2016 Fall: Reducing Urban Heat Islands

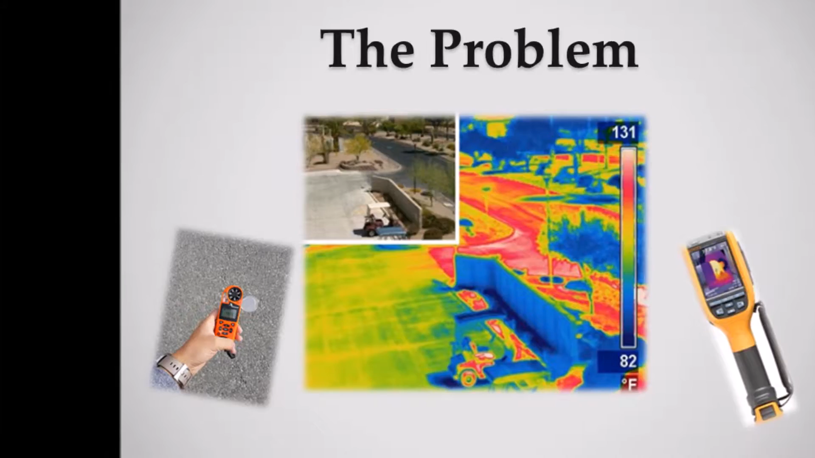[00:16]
On screen: scale top 131°F, scale bottom 82°F
A surface heat ion is the phenomenon in which energy from the sun is absorbed by the urban surfaces,
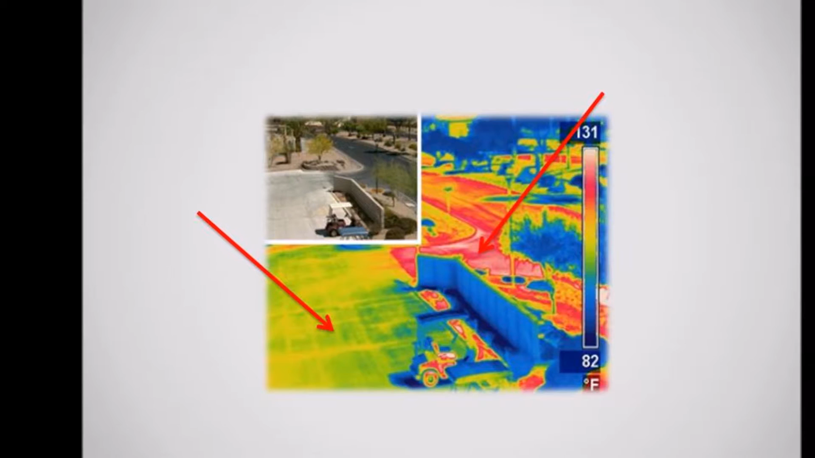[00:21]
On screen: scale top 131°F, scale bottom 82°F
such as roads and pavements resulting in a significant rise in the surrounding area.
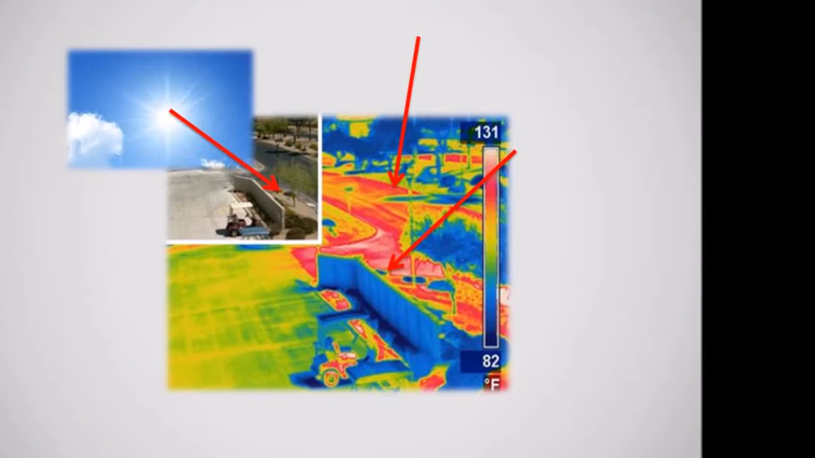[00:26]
On screen: scale top 131°F, scale bottom 82°F
Temperature It is mainly due to the thermal and radioactive properties of the material used in the pavement.